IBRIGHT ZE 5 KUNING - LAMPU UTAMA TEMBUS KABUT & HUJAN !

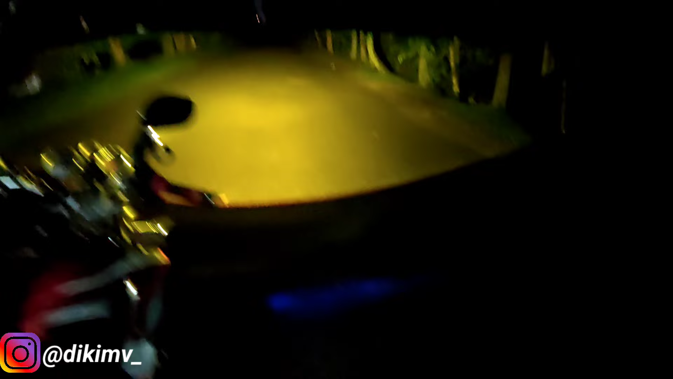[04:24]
asfal basah Habis hujan Tuh ya Cahayanya keren banget Dan kuningnya ini Kuning Orang gak sih ya Bukan kuning lemon Tuh liat
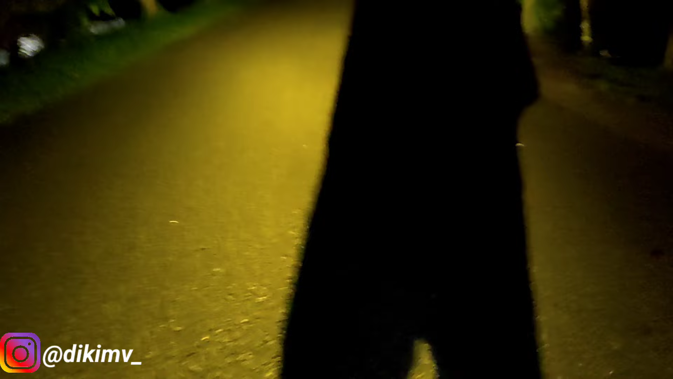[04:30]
Nih Ini jalanan basah guys Asfal basah yang habis hujan Liat cahayanya Bener-bener Setengah lingkaran Seperti bilet guys Hanya menggunakan Satu lampu dari Eyebrake Z5 Ini mati guys ya Tuh
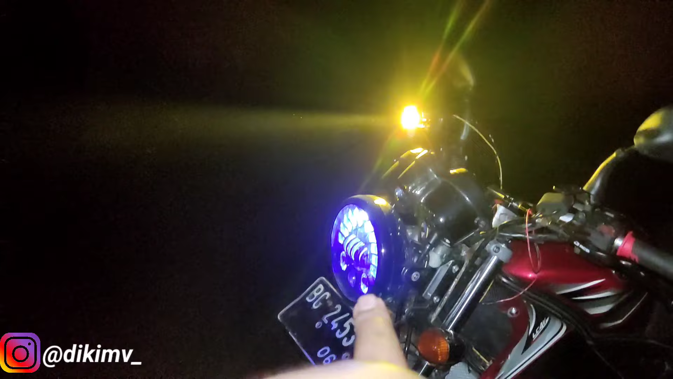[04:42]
Cahaya Eyebrake Z5 Yang warna kuning Seperti ini Ini tanpa Bobok-bobok reflektor Soketnya H4 Langsung masuk guys Langsung colok Tanpa Buat
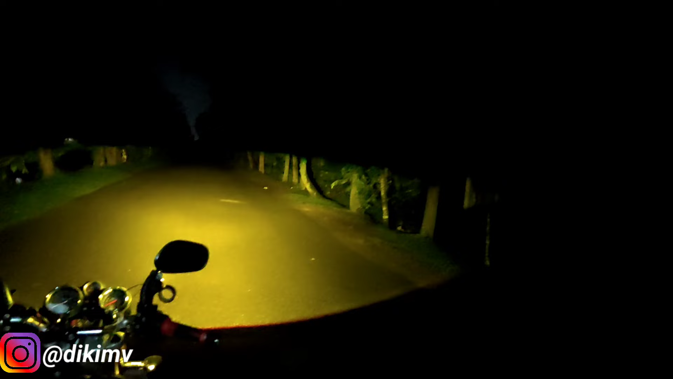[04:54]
Retrofit lagi Ya guys ya Tanpa bobok-bobok reflektor Jadi teman-teman Langsung pakai Bisa di mobil Bisa di motor cahaya Seperti ini Posisi low beamnya Sangat-sangat keren banget guys Tuh Selebar ini guys Satu lampu dari Eyebrake Z5 Ini cahaya Ketika kita pakai Di jalanan yang
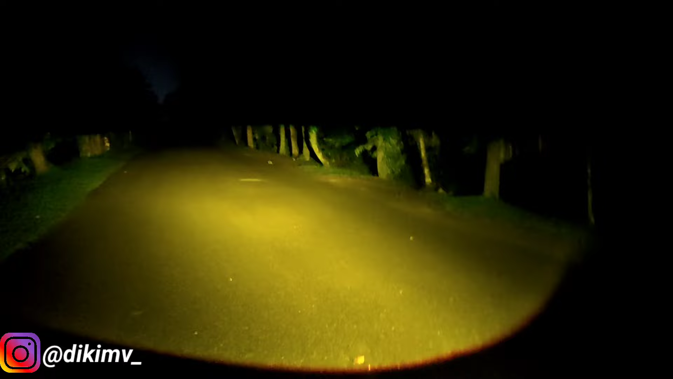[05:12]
basah Habis hujan guys ya Aspalnya aspal hitam Dan habis hujan Ini kalau dari belakang Teman-teman bayangkan nih Kita hidupkan juga Dengan yang Dimecker tuh Dimecker mati guys Kalau kena hujan ya Dia kurang terang nih Dimecker warna putih Kita hidupkan yang Eyebrake Z5 Tuh yang warna kuning Kalau dipakai jalanan basah Bener-bener maksimal banget Cahayanya bener-bener keren Super duper terang Dan mewah banget cahayanya Ini posisi low beam guys ya Jalanan basah Langsung
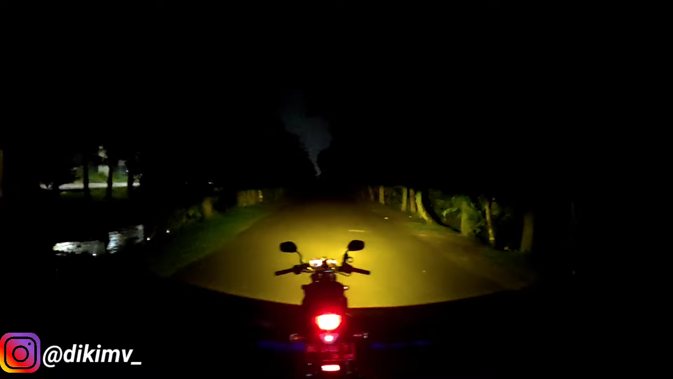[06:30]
Lebar kan Seperti memakai bilet Padahal ini bukan bilet Ini adalah lampu Sorot Atau lampu LED Yang langsung pasang colok ke reflektor Tanpa bobok-bobok atau retrofit lagi guys Mantap Itu sekali nih guys Tes untuk posisi high beam nya Oke guys ini posisi low beam Posisi high beam nya seperti ini Nah Jadi untuk high beam nya dia kotak guys ya Dia tidak mengikut reflektor lagi nih Kalau buat dim seperti ini Pew-pew Nah Ini guys cahaya lampunya Kalau kita pakai Untuk posisi high beam Dia juga bisa ngedeam
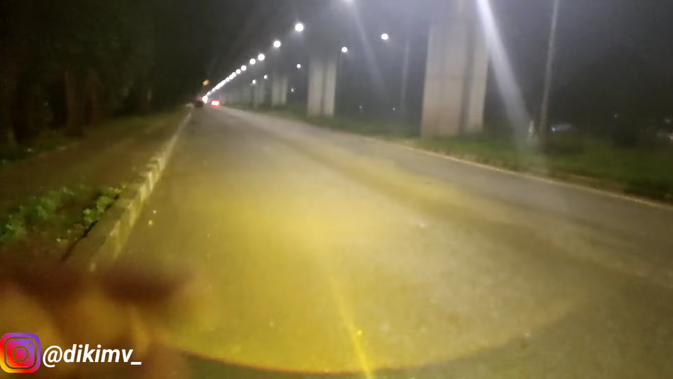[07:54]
tempat gelap ya Seperti ini guys Jadi teman-teman Yang sering komen Kalau di lampu Teman-teman jangan salah sangat Kita tes juga di tempat terang guys ya Mau di tempat terang Mau di tempat gelap Semua kita tes real Tanpa ada settingan cahaya Seperti ini cahaya yang dihasilkan Dari Air brake ZL5 Warna kuningnya Untuk Dipakai di tempat terang Yang banyak lampunya seperti ini Langsung di bawah PJU guys Bukan di bawah lampu rumah ya Lampu PJU ini guys Benar-benar real Seperti ini cahaya yang dihasilkan Dan ini posisi High beam nya Tuh High beam nya seperti ini Jadi bisa benar-benar Jadi buat teman-teman Solusi banget Buat nyari lampu tembak Atau lampu LED